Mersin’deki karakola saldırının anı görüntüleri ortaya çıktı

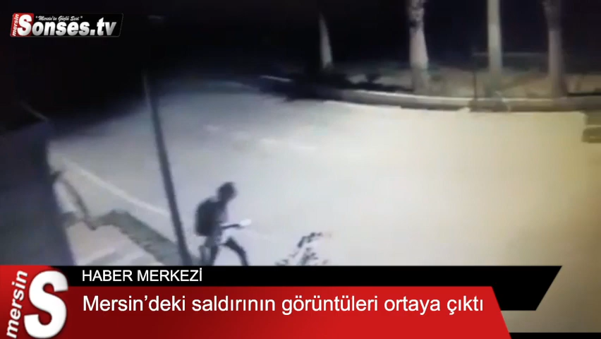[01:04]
Ketürüp çevreli Şüpheli şahsın ve düşük tıkametlerinden dolan 2 kişiler bir de araba geliyor o zaman